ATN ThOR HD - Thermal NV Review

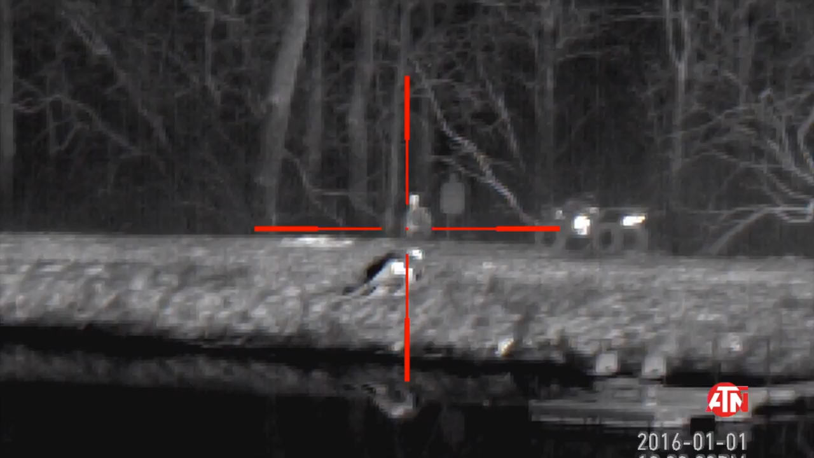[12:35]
my head is a clear white dot that's sticking out and there behind the tree.
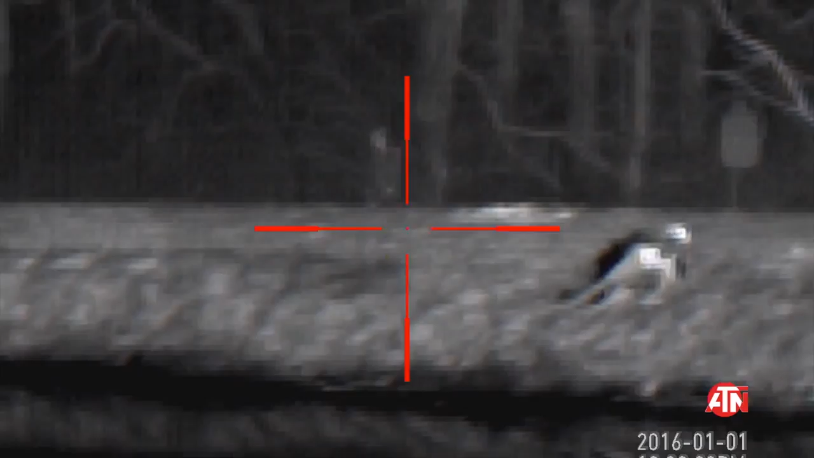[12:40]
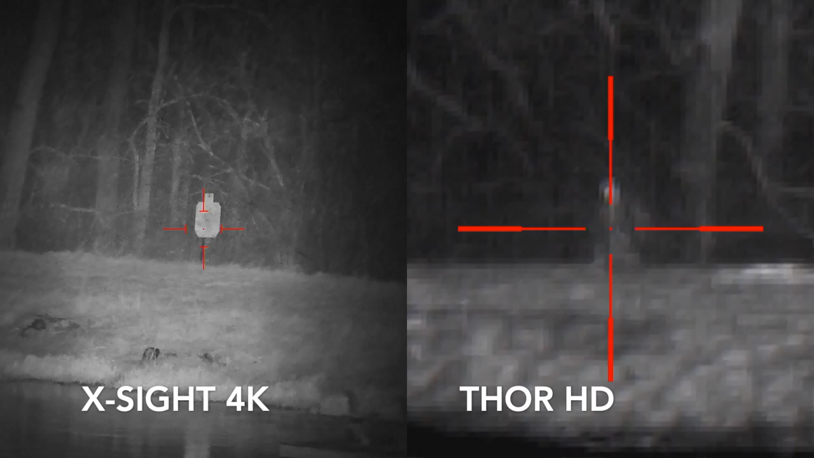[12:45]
But then looking at the X-Site, again, comparing what we're losing in clarity.
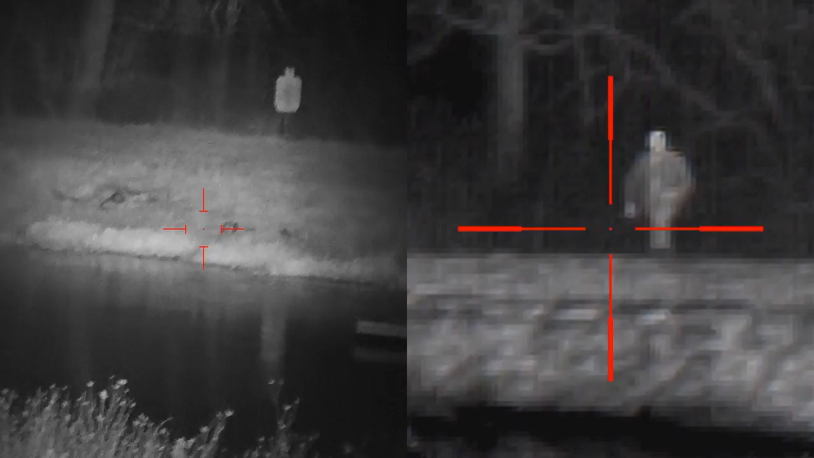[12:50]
And then just walking up on top of the dam.
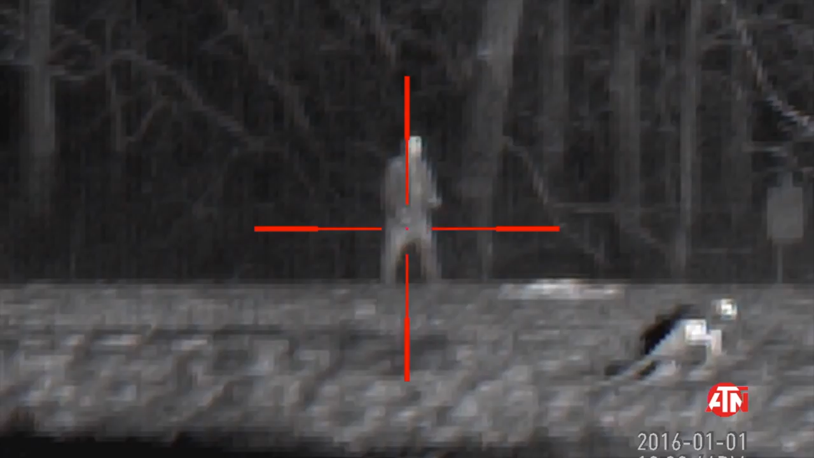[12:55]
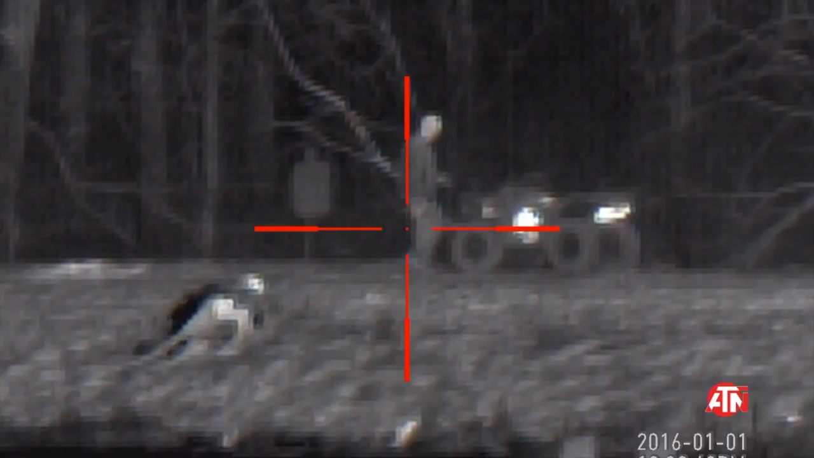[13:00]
And I just, you know, I grew up playing video games, and it really, it just, it's like looking at a video game.
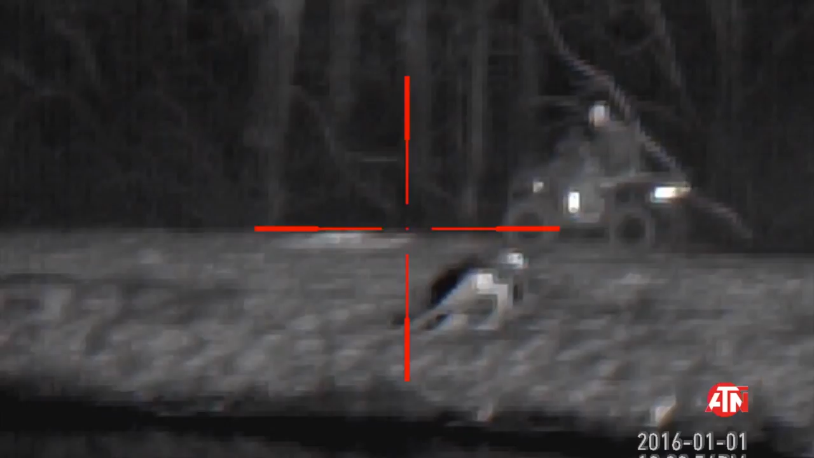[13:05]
And here I'm going to take off, I'm going to go up the hill to go to 300.
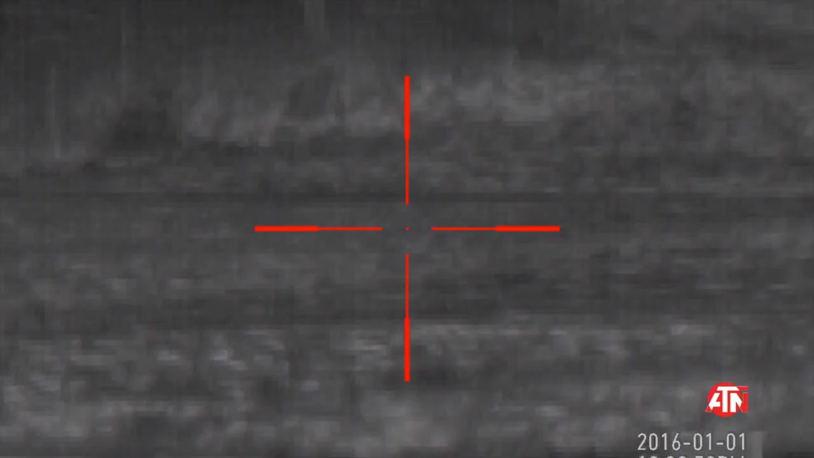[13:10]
And now we're getting out to 250, 300. When we're not zoomed in, we have good clarity.
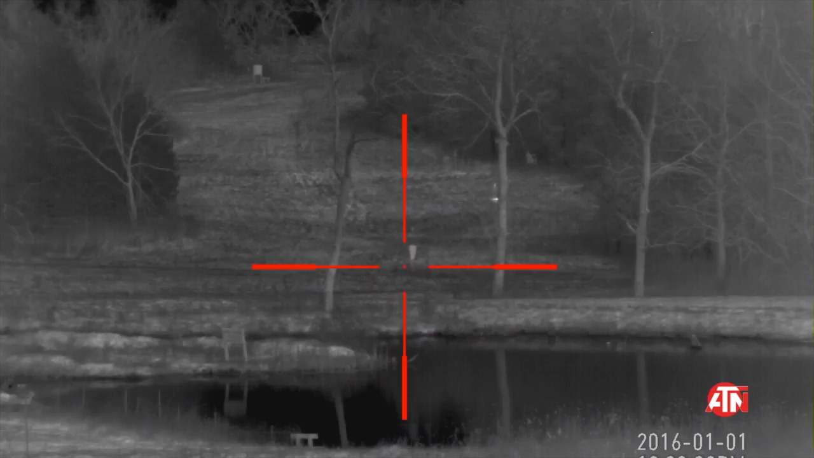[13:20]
It starts to get a little more difficult to spot me.
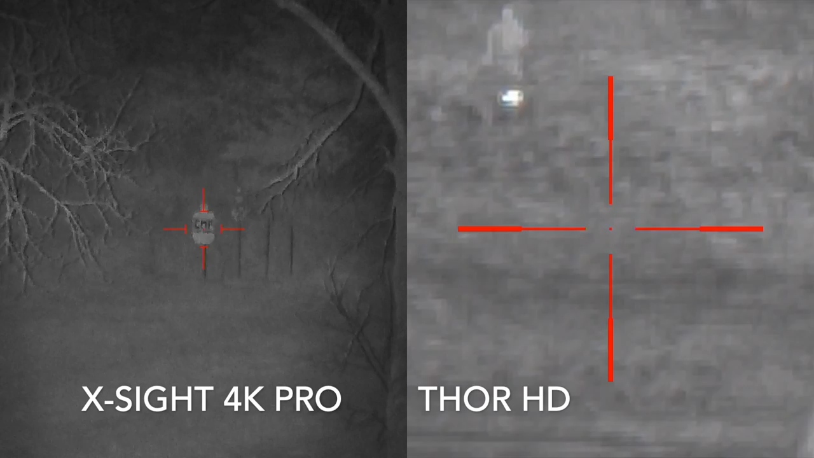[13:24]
And then there's the X-Site, the 4K Pro. And again, at 300, I can still read my IDPA there, the CMP target.
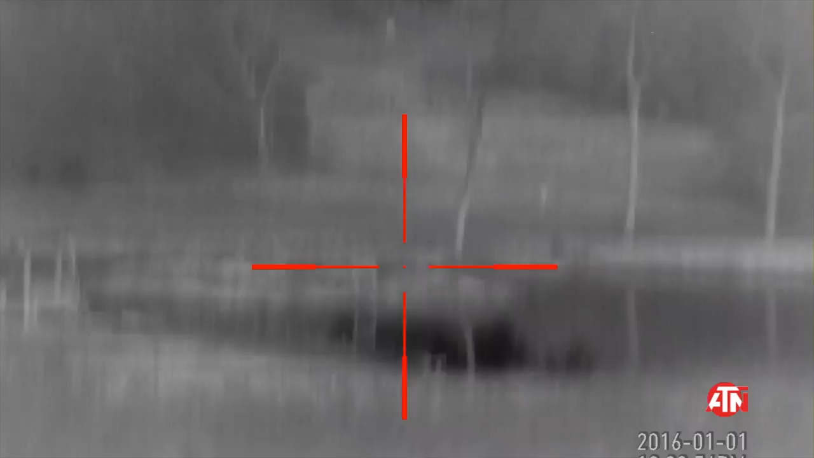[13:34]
So, what's my final take on the Thor, the ATN thermal imaging?